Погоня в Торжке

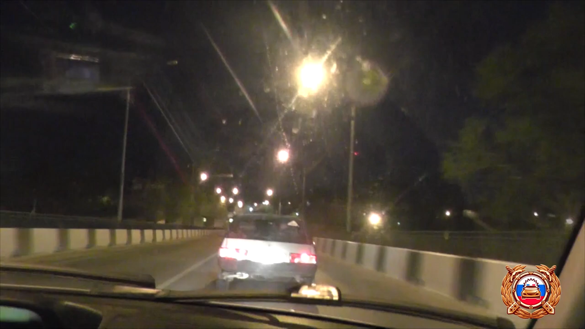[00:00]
17 мая 2021 года около 3 часов по адресу Калининское шоссе дом 8 города Торжка автоинспекторы заметили, что водитель одного из автомобилей ведет себя странно. При виде проезжающего патрульного автомобиля ППС по другой улице водитель остановился и погасил свет фар. Автоинспекторы решили проверить состояние водителя, как позже оказалось не напрасно.